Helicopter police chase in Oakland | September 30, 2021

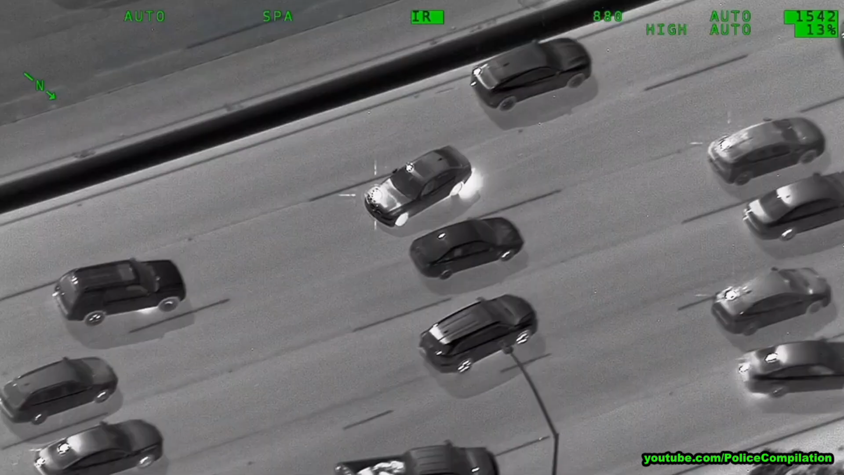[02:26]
Traffic is really heavy They're having to wind their way through traffic Still wrong way
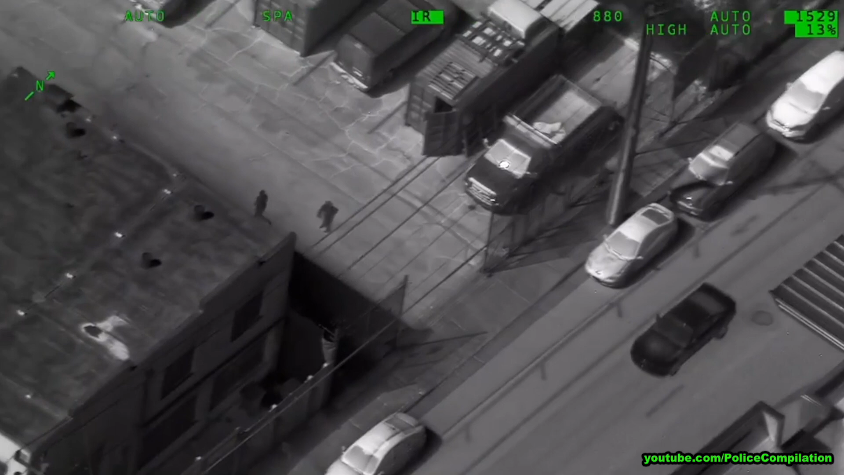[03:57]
they're running into business I got two X-rays At 3421 Hollis
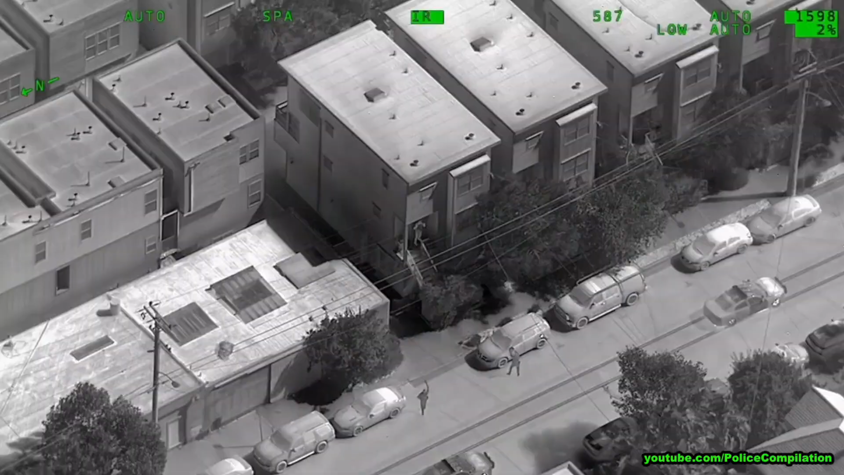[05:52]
Okay, he's in the Running up into an apartment Corner apartment, corner apartment That one right there